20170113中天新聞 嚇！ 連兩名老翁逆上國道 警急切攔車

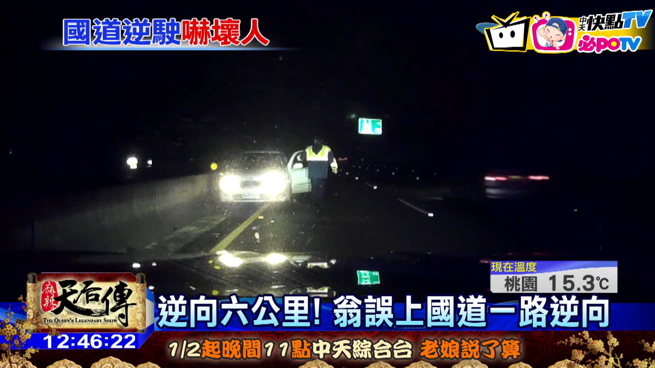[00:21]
原来车上驾驶是一名74岁老先生，以为自己开在省道上，开错路竟然直接回转，在南下车道一路北上逆向走了6公里路，直到远景拦下他才恍然大悟。